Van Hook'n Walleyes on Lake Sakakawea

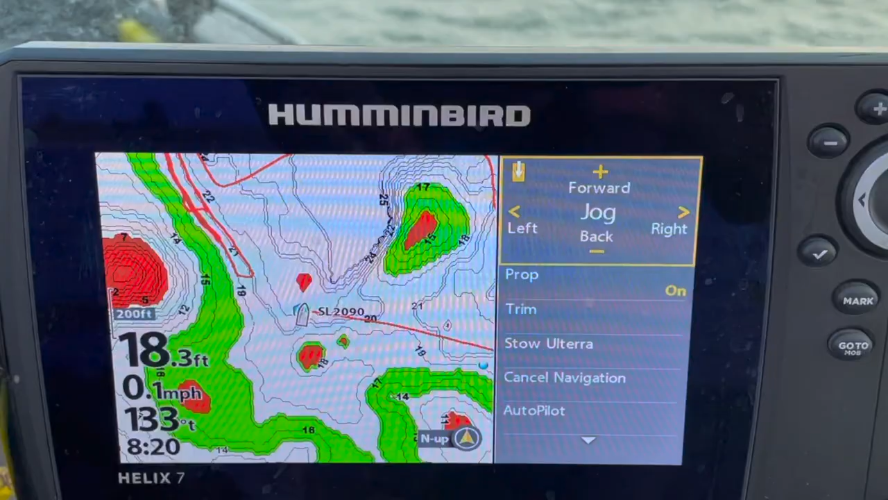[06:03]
On screen: depth 18.3 ft, speed 0.1 mph
Fished some gravel rocky shoreline stuff and a little bit of island and sunken highland hump stuff.
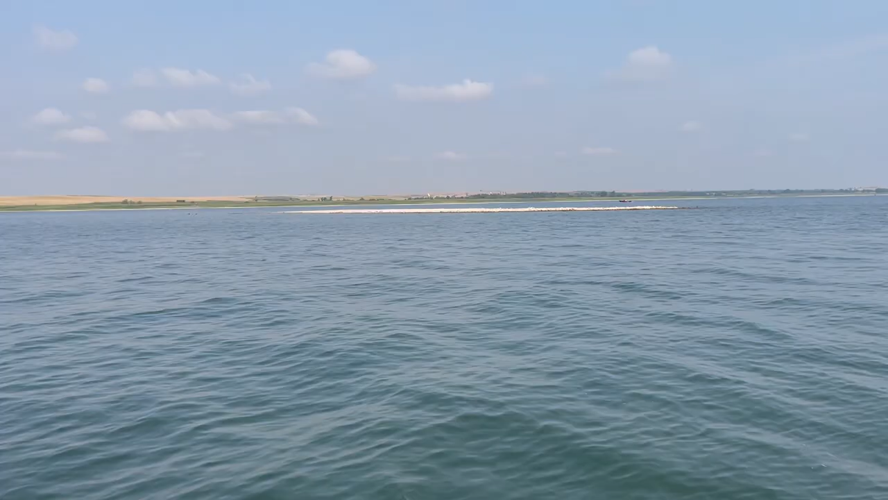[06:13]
And it's all good and they're hungry. Most of the fish that I'm marking, they're biting.
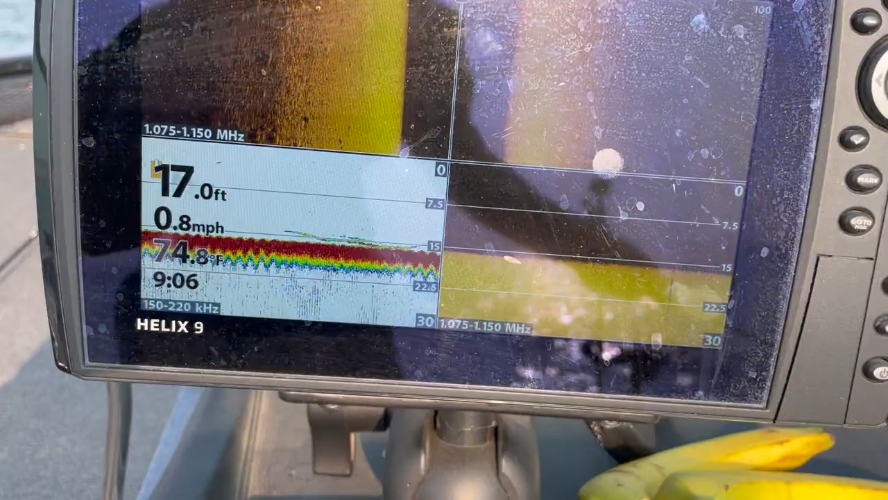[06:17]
On screen: depth 17.0 ft, speed 0.8 mph
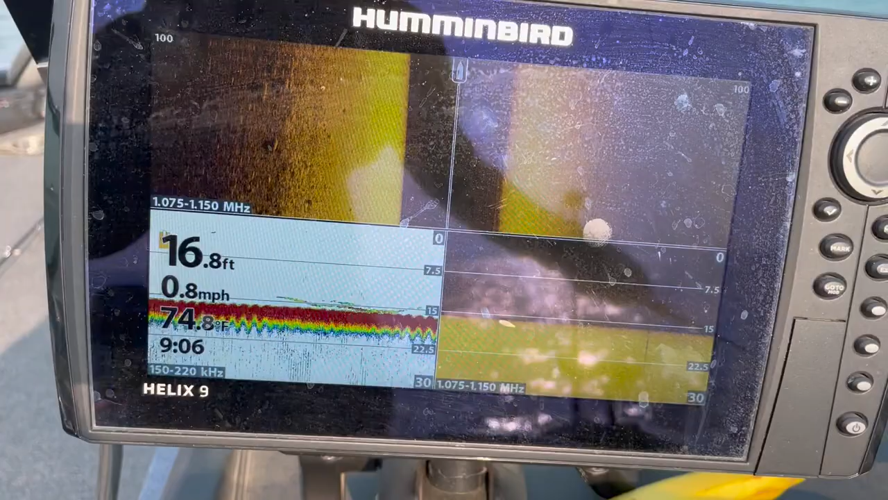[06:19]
On screen: depth 16.8 ft, water 74.8°F, speed 0.8 mph
That's when life is good. You mark a fish, you catch a fish.
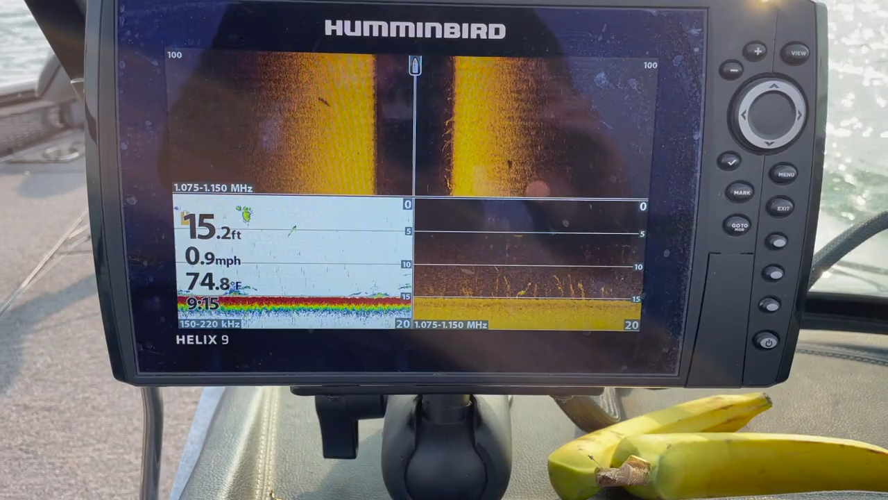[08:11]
On screen: depth 15.2 ft, water 74.8°F, speed 0.9 mph
Come on. Snag. Oh, look at all the fish.